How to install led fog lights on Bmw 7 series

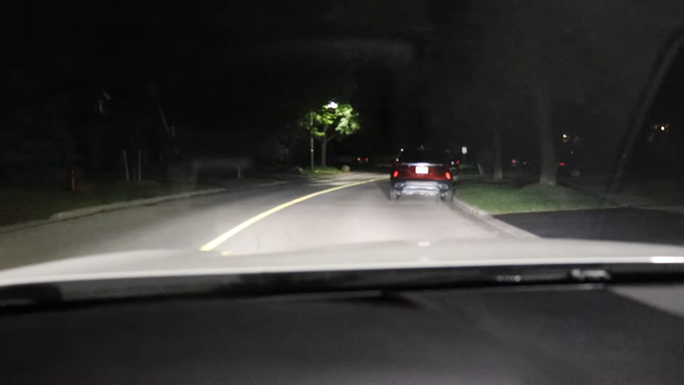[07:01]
Now you can see this is without the fog lamps, with the fog lamps, without and with.